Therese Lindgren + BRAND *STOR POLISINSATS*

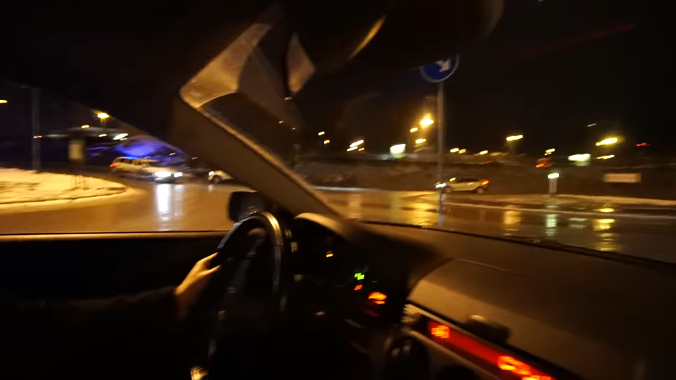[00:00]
Jag har oförfört mig, jag kunde inte säga det. Nej, nej, polisen. Vi drar efter.
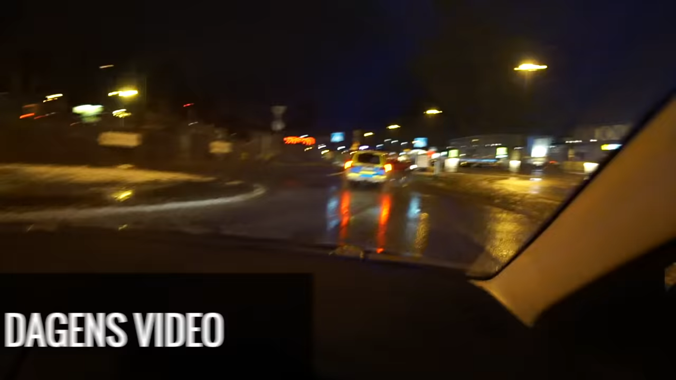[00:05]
Okej, så nu ser vi massa polisbilder här. Det är typ fyra, fem polisbilder som precis har åkt förbi oss. Alltså det är helt sjukt.
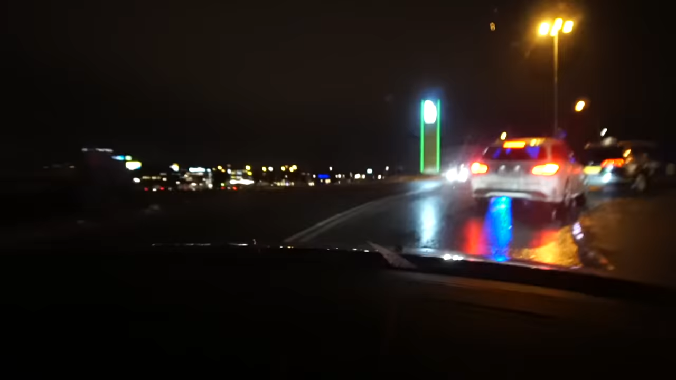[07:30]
Det är någonting som har hänt. Okej nu kommer stora bussen. Asså nu har det hänt någonting allihopa.
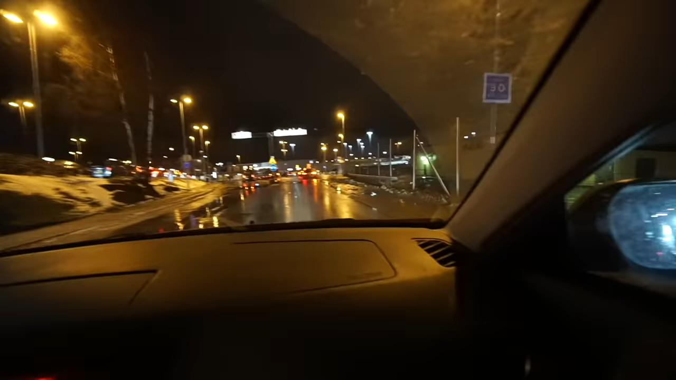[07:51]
Jo dom är fan inne. Det var sirener inne på flygplatsen. En, två, tre. Fyra brandbilar. Oh shit det är så mycket brandbilar här allihopa. Det är helt någonting alltså.